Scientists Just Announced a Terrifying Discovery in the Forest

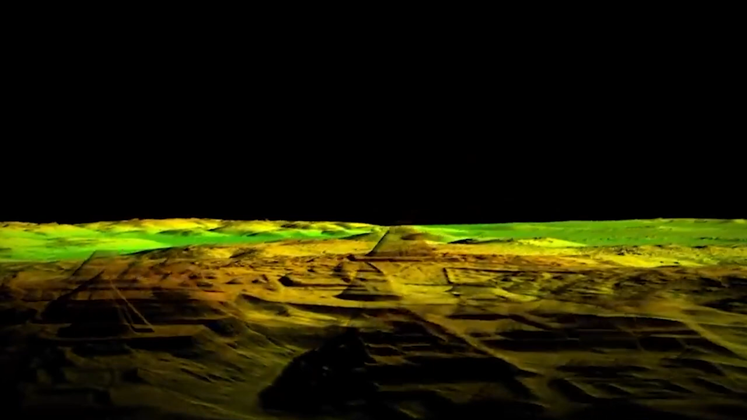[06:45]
The largest plaza had been centered upon the lost world pyramid. The whole place had undergone around six phases of construction.